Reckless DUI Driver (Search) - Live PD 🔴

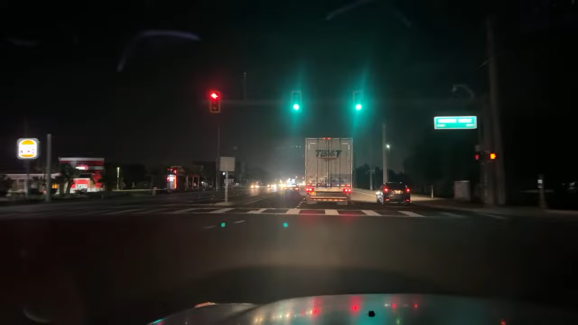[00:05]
Doug Live, 41, US 41, searching for a DUI, reckless driver.
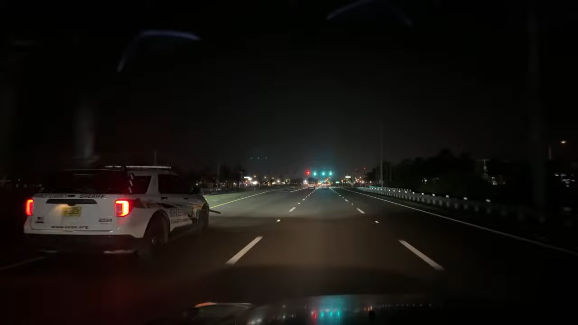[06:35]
He rammed someone. He rammed someone in the rear. It's part of the... Oh, it's his wheel well sticking out. His wheel flare's sticking out. What? Is that what that was? Yeah, he must have hit something. We need to report him for drunk driving. Yeah.
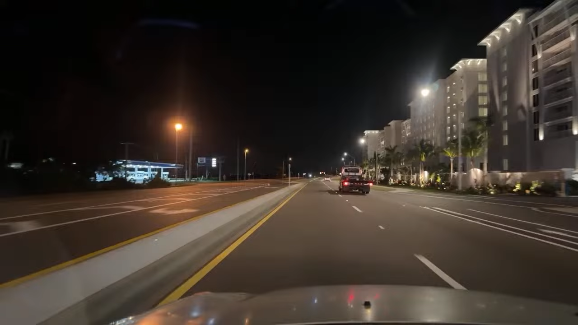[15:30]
Don't try to hit a curb, Doug. This tow truck was probably waiting there. See if he had to pick him up. Oh, yeah.
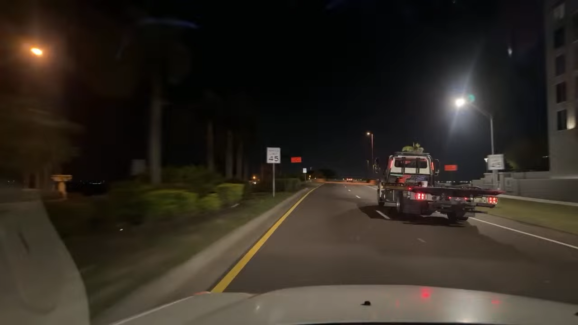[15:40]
True.
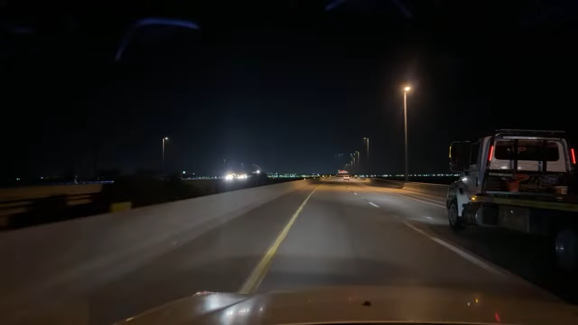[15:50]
What's all that over there? Road work, it looks like. PTSD. Okay, I lost my chat. Are we frozen in time? No.
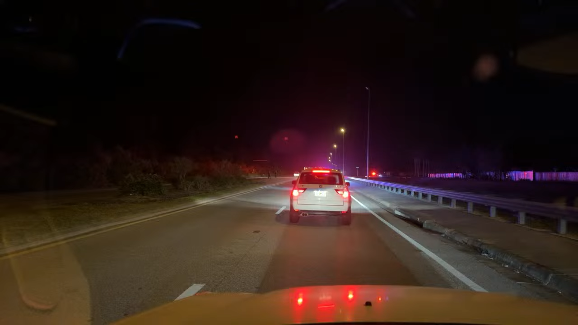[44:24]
you now. What's going on? There was a motorcycle accident, and I guess his wife was on the back, and they can't find her. Oh, no, they're coming down here. Oh, they're going. Looks like fire department is going down on the left. See him? Okay, now he came up. Oh, we're going to turn this camera. Are they looking over here? Is this water, I think, to my right? I can't tell.